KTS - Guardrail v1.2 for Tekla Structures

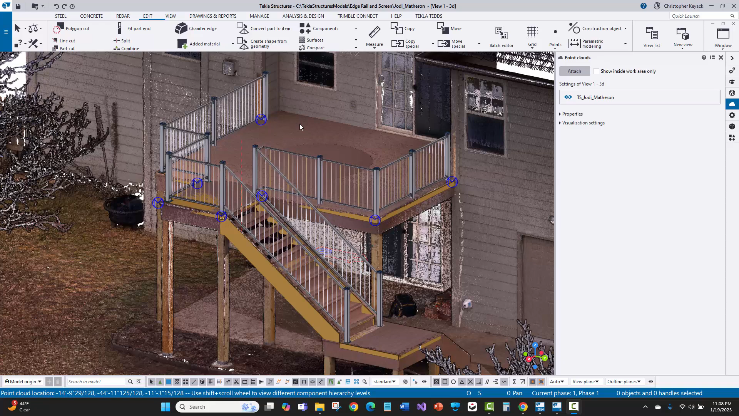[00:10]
Okay, so in this video we're gonna demonstrate guardrail version 1.2, and ultimately we're going to create what we see here. We've got the point cloud, and we've got most of the rail for the deck, and then some of the first stair coming down here done, and I'm gonna show you how to do this.